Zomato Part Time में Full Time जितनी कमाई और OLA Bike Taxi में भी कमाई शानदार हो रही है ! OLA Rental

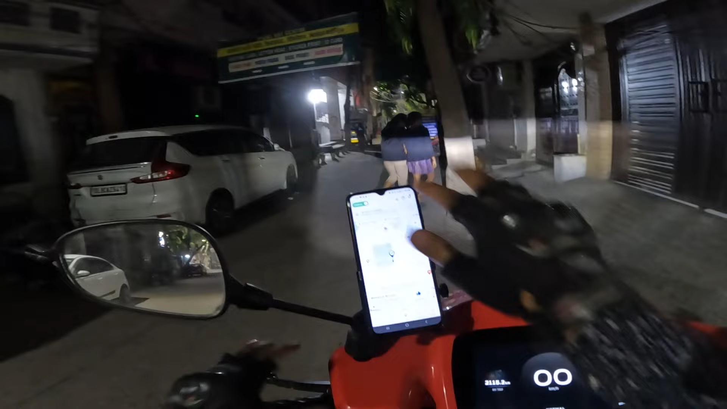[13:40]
दिखा दे भाई दिखा दे भाई, देखो दिखा दिया ना, ला कबाबिया पास में ही है और इसने दिया है 7.5 किलोमीटर का ऑर्डर। एक बार देखूं नेट ऑफ करके, गो टू होम का दे दिया तो भाई मज़ा आ जाएगा।
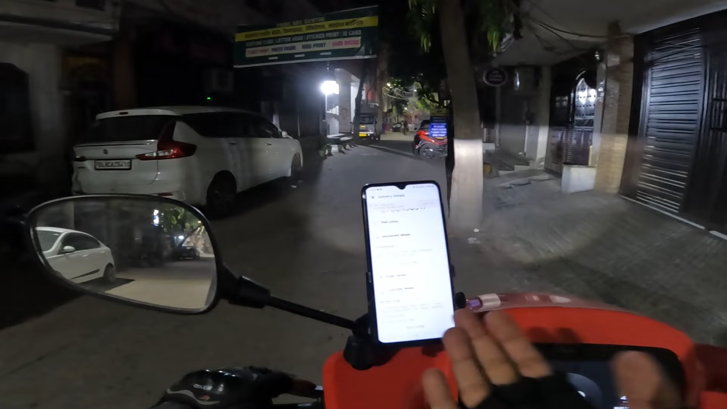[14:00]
जनकपुरी, भाई जनकपुरी का गो टू होम लगा रखा है, मज़े बहुत मज़े। तो चलो ये सेकंड लास्ट ऑर्डर पिक करने चलते हैं। लो भी आज का ऑर्डर नंबर 7 रेडी हो गया हमारा, पिक कर लेते हैं। 8917 भैया ऑर्डर देना, ये 8917 पिकअप कर लिया।
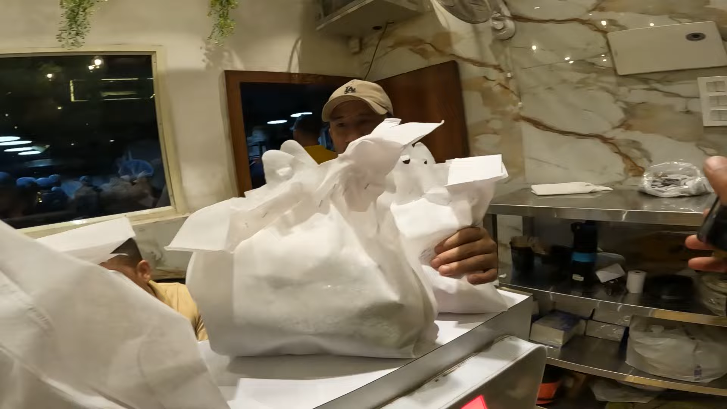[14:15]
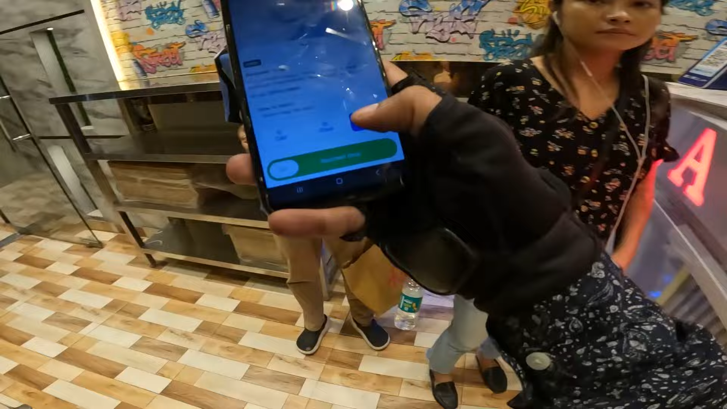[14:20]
लो भैया ऑर्डर पिक हो गया हमारा और ये जाएगा जनकपुरी 7.5 किलोमीटर दूर, तो चलो इसको ड्रॉप करते हैं फटाफट से।
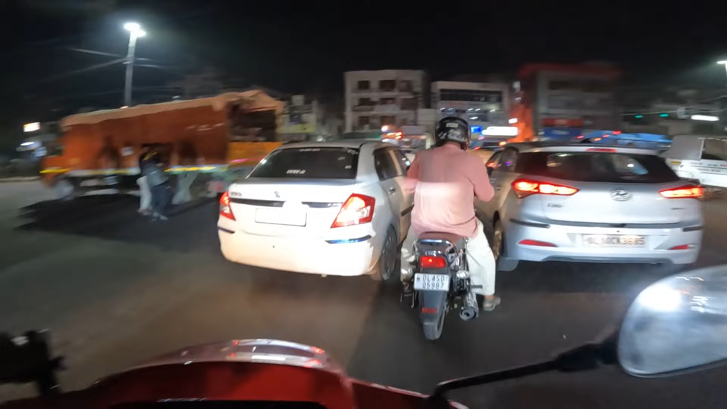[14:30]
भाई मैं तो ऑर्डर देने जा रहा था, ये क्या दिख रहा है मुझे, आग लगी पड़ी है गली में तो खतरनाक वाली।
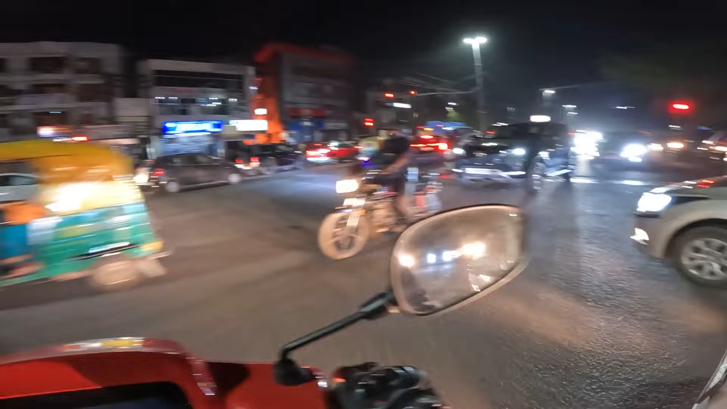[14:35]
ऐसा रुक जाओ भाई रुक जाओ एक मिनट रुक जाओ, इतनी खतरनाक आग लगी पड़ी है,
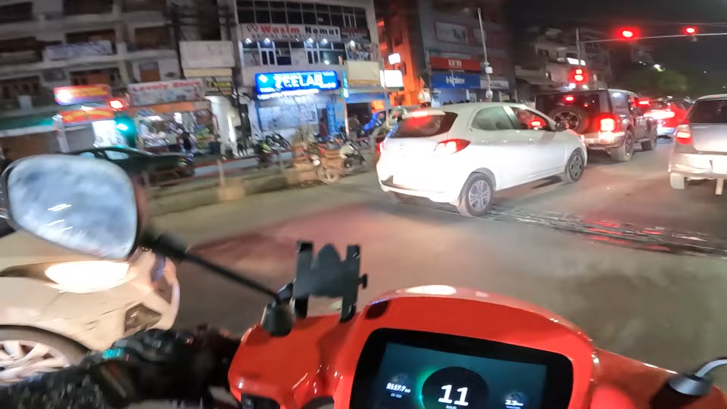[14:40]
ये क्या हो रहा है, इतनी सारी वीडियो बना रहे लोग
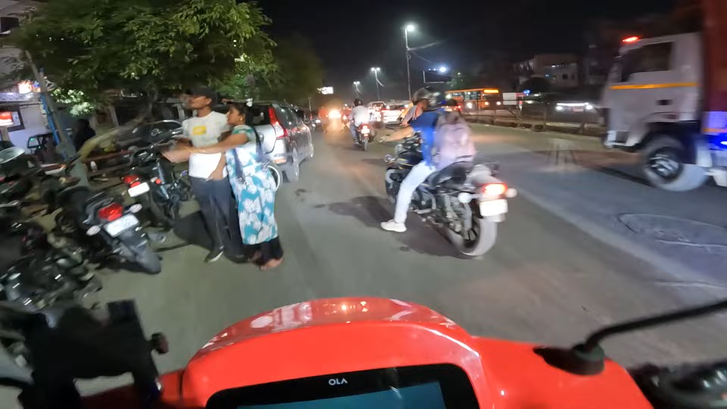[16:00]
उस दिन भी यही बात हो रही थी कि उस चौराहे पे आग लगती है, उस दिन कार जली थी यहीं पे बिल्कुल, और उसके सामने गली में आज आग लगी है, और आग भी इतनी खतरनाक है यार जिसकी कोई हद नहीं भाई।
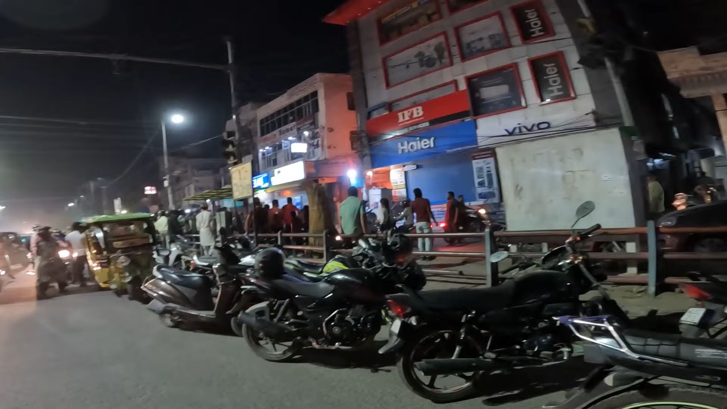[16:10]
बहुत गंदी आग लगी है, बहुत गंदी यार।
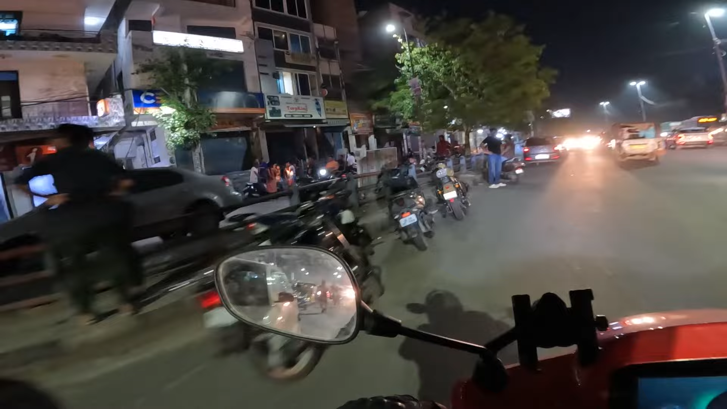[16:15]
आसपास की कॉलोनियाँ लोग बाग डरे फिर रहे हैं यार, पता नहीं कब फायर ब्रिगेड आएगी, भगवान जल्दी आ जाए फायर ब्रिगेड,